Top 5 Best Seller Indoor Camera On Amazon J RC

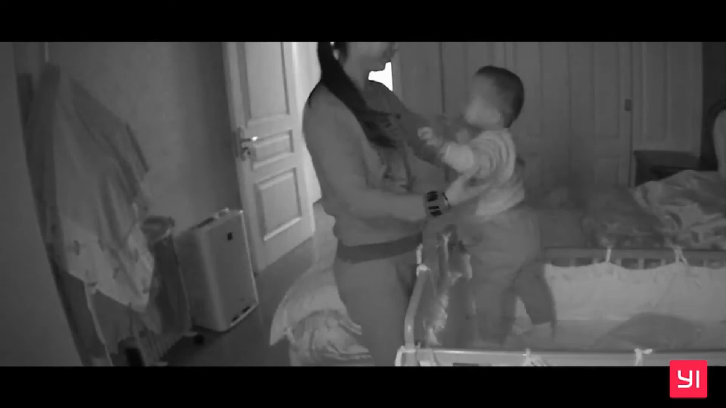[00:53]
Baby crying detection uses advanced technology to detect your baby's cry within 5 meters or 16 feet and sends an alert right to your smartphone.